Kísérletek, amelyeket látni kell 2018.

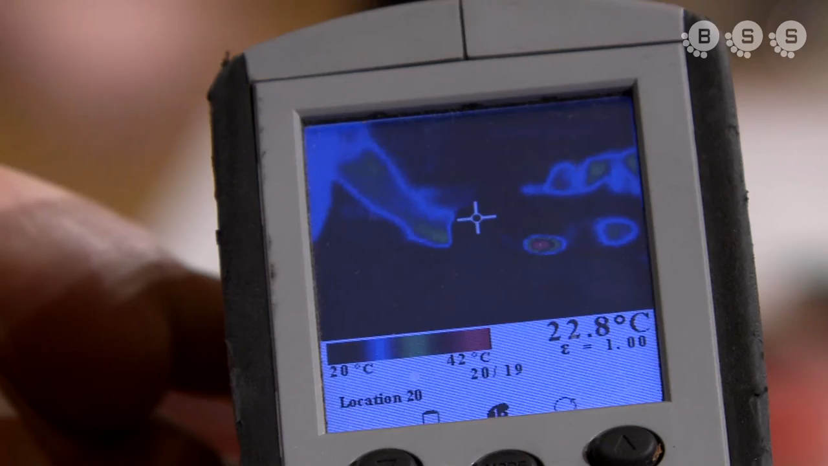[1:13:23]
On screen: spot 22.8°C, scale top 42°C, scale bottom 20°C
És hát, én ezt ide lerakom, de te meg megpróbálod megmutatni, hogy ez milyen meleg.
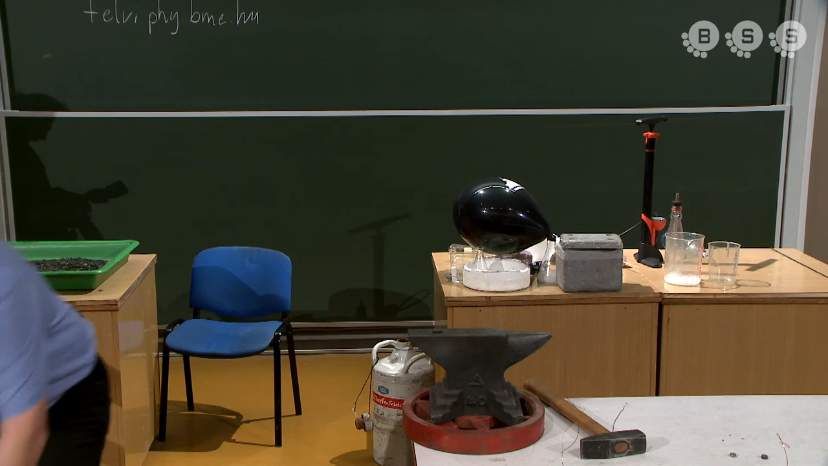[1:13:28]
Körülbelül a 80-90 fok meleg.
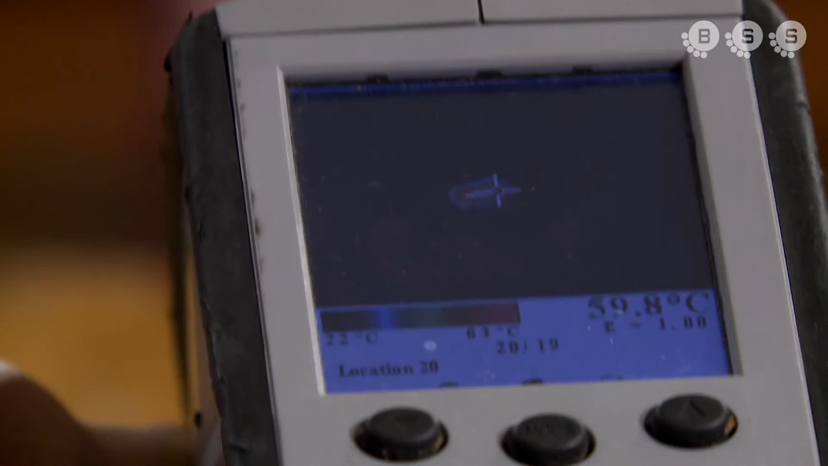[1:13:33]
On screen: spot 59.8°C
60. Hát, jó.
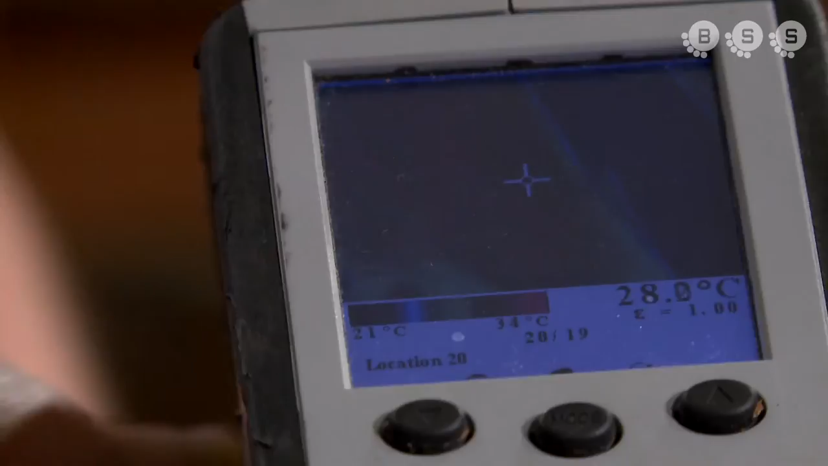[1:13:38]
On screen: scale top 34°C, scale bottom 21°C
Megcsináljuk még egyszer a kísérletet. Mondom, az eredeti elképzelés szerint ennek a kamerának a képét látta volna mindig mindenki.
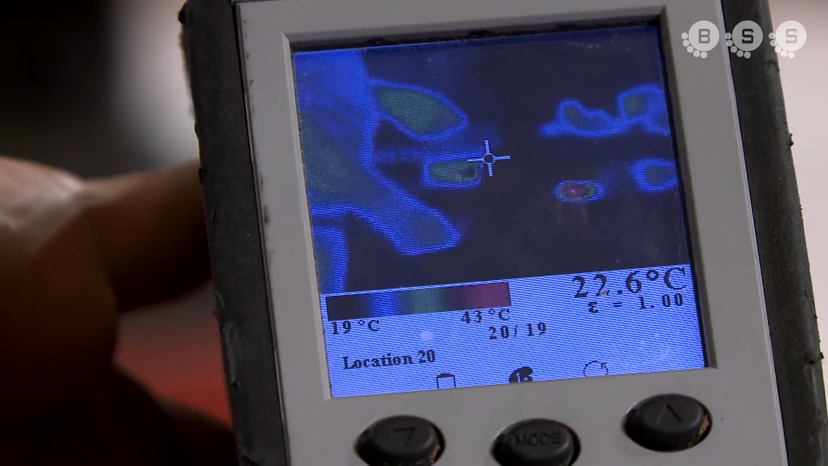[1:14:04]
On screen: spot 22.6°C, scale top 43°C, scale bottom 19°C
Na, tessék. Bocsánat. Tekerünk egy keveset rajt, és akkor nem fogod épp ugrálni. Így.
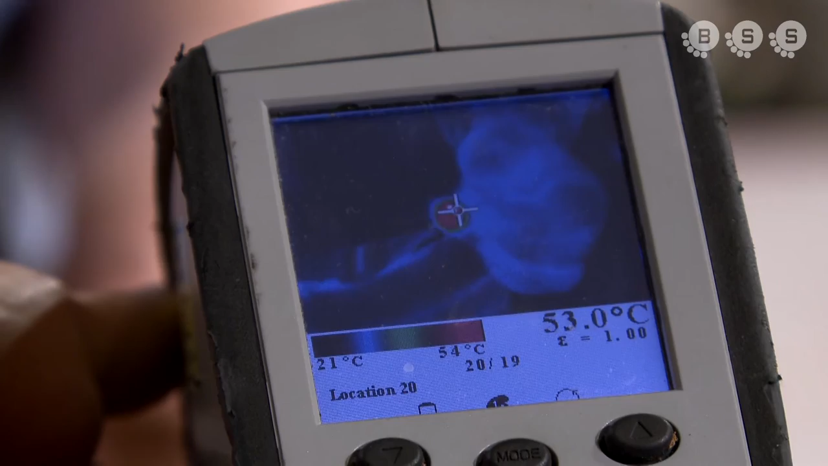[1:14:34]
On screen: spot 53.0°C, scale top 54°C, scale bottom 21°C
Látszik valami? Látszik. Mennyi? 55 fok. 55 fok.
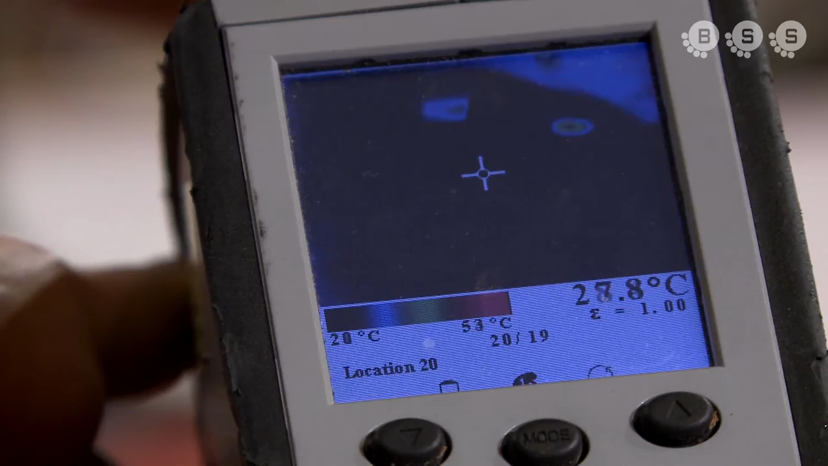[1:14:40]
On screen: scale top 53°C, scale bottom 20°C
Tehát tulajdonképpen, amikor az ember rásúhint, akkor az az energia,